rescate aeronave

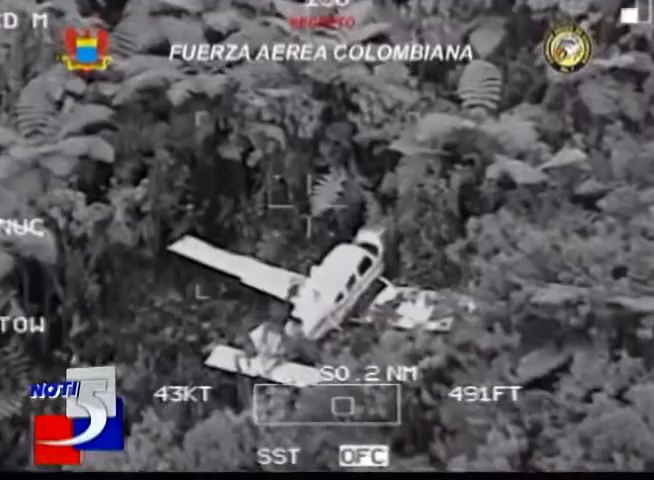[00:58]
quedó abandonada en el espeso bosque de la zona rural de Buga.